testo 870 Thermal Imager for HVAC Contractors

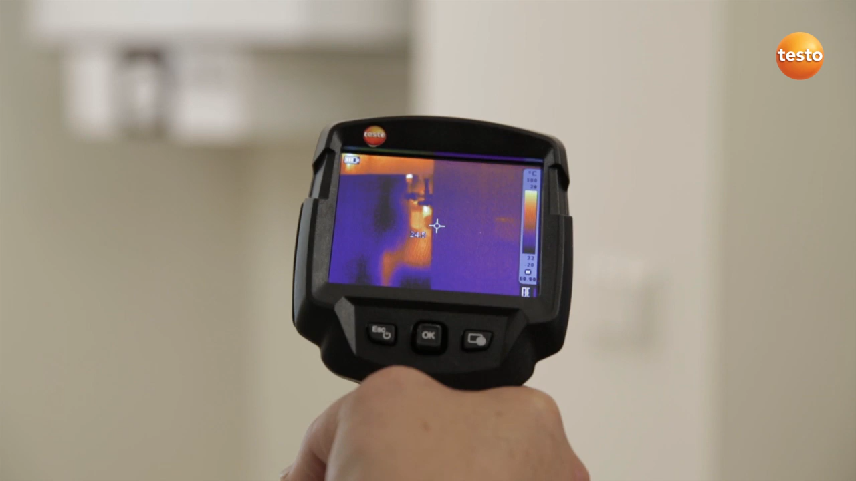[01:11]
Here we can see exactly where the pipe runs,
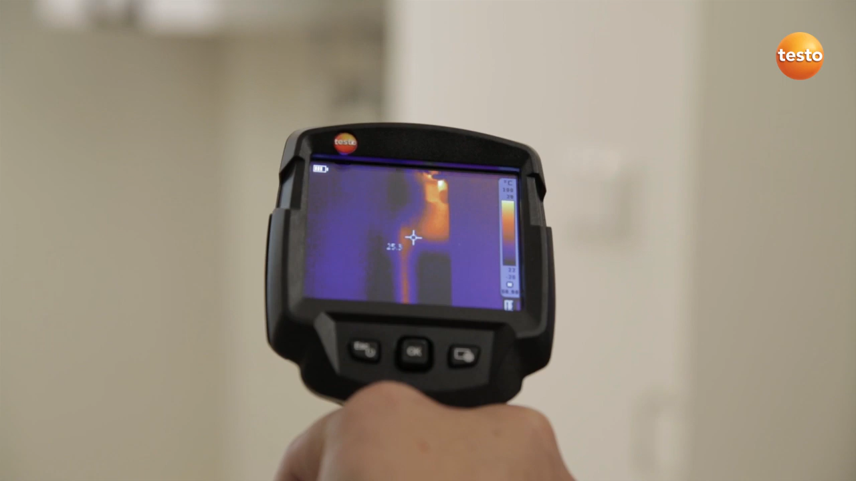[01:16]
so the wall only needs to be opened where the pipe is in order to carry out the repair.
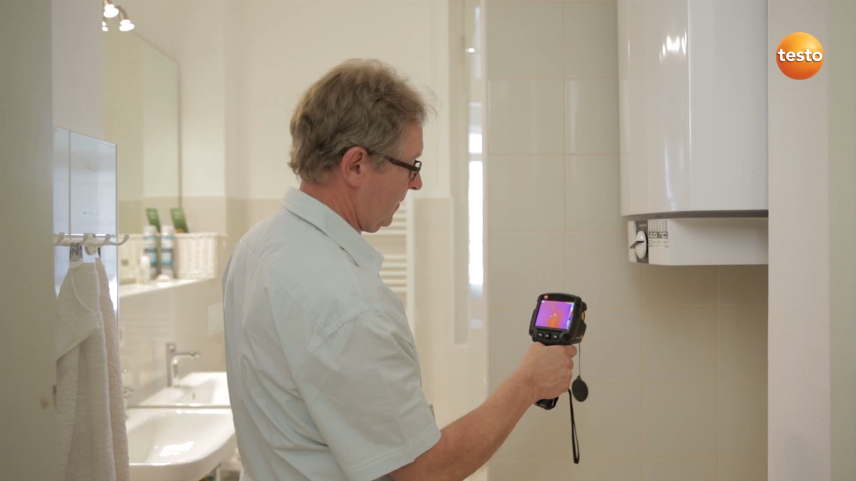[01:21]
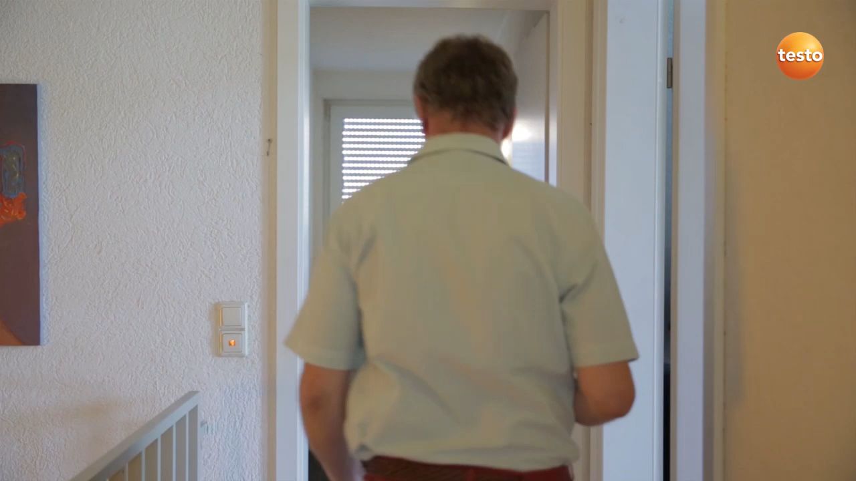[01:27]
The customer would like to enlarge the shower cabin. We have underfloor heating right in front of it. You can clearly see here that the underfloor heating runs directly along the edge of the shower cabin.
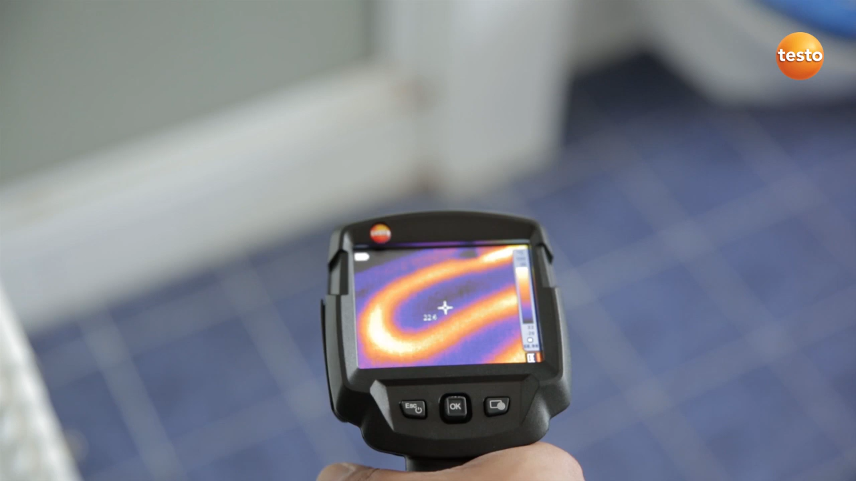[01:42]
That means that to enlarge the shower cabin, you'd need to make changes to the floor and the underfloor heating.
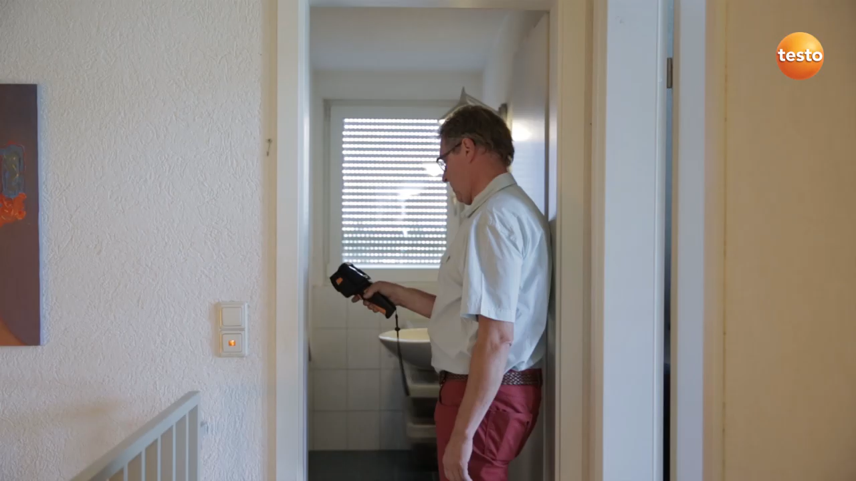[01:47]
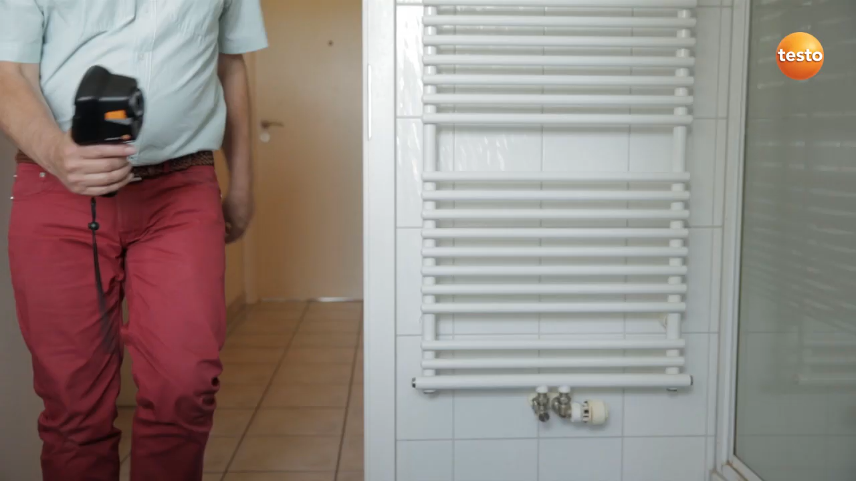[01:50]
The customer has complained that his radiator isn't heating through properly. And I'm now checking the flow and return temperature. And you can clearly see that the temperature difference between flow and return is 20 degrees Celsius.
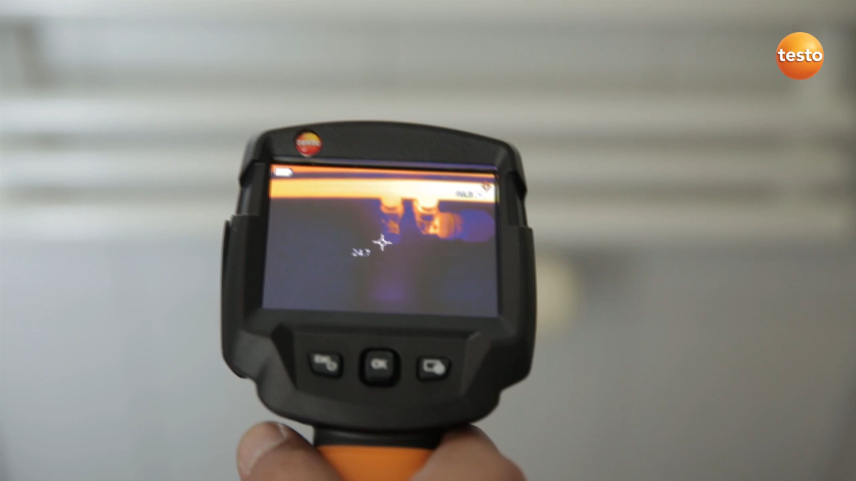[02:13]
At the present outdoor temperatures, however, it shouldn't be more than 5 to 10 degrees. This means that the hydraulic balancing in the house is incorrect and needs to be looked at.
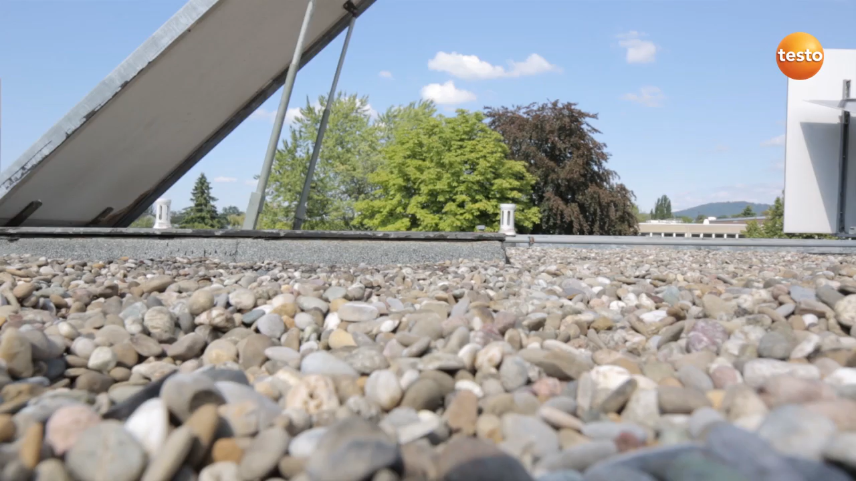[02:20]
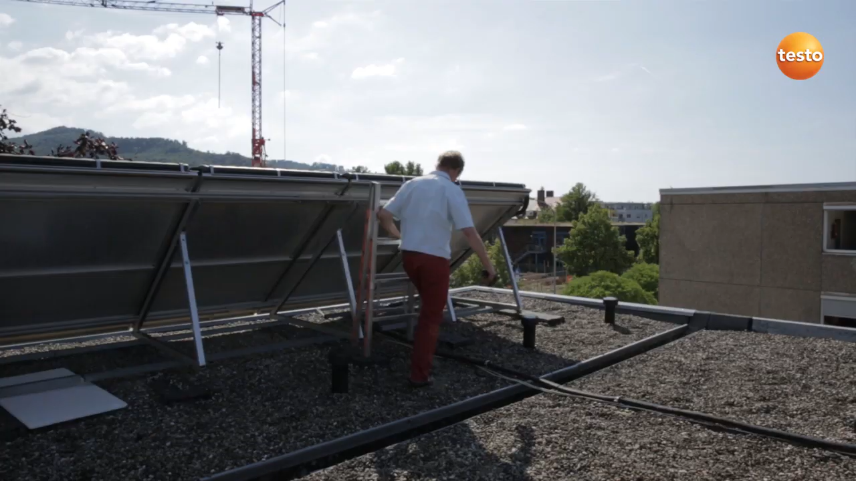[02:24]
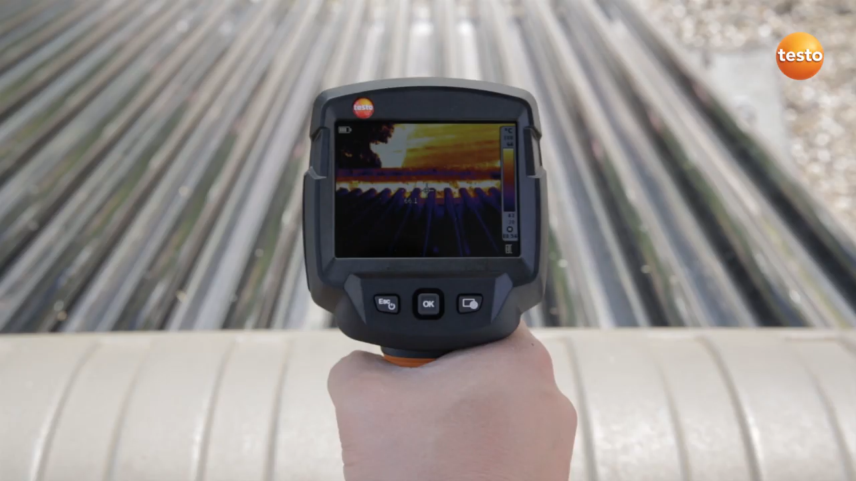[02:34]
Here is a solar water heating system. These are tube collectors and using the thermal imager, you can very quickly check whether they are all in working order.
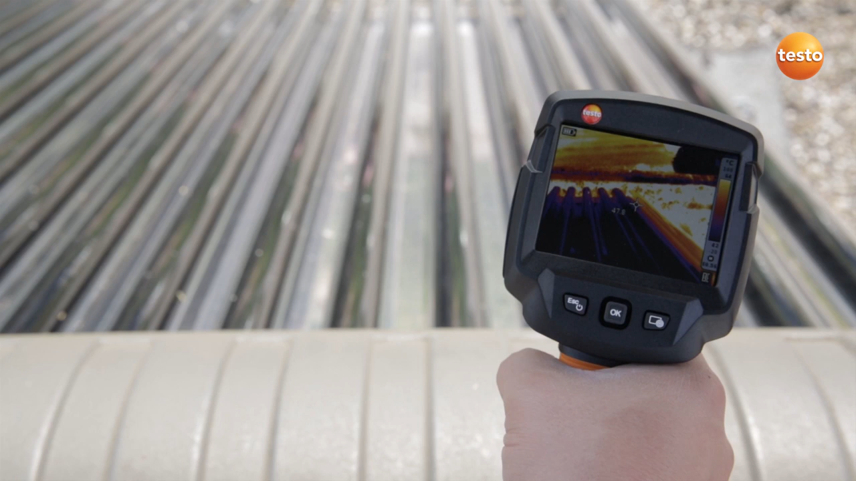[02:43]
We can see that the outermost tube is defective and needs replacing.